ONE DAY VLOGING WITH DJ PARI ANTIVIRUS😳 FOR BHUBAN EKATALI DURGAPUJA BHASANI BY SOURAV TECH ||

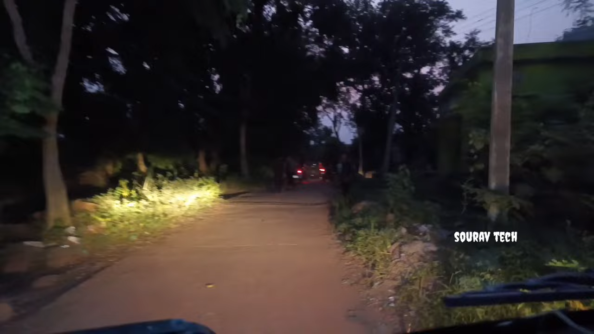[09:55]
ଭାଇମାନେ ବି ସବୁ ନେଇତେ ଆସିଛନ୍ତି ଦେଖିପାରୁଥିବେ ଆଗରୁ ଯେଉଁ ଗାଡ଼ି ଠିଆ ହେଇଛି ସବୁ ତ ଭାଇମାନେ ପୁରା ମାନେ ଉତ୍କଣ୍ଠାରେ ପୁରା ପରିପୂର୍ଣ୍ଣ ହେଇଯାଇଛନ୍ତି ତ ଚାଲନ୍ତୁ